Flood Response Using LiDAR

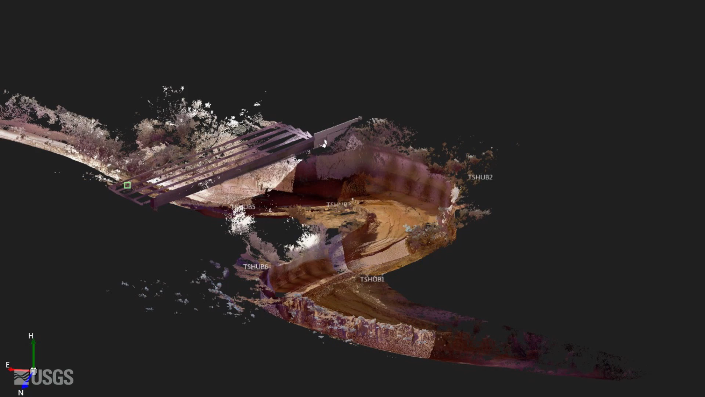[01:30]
a complete 3D model of the entire stream channel throughout the reach that we think is best. And once we get back to the office,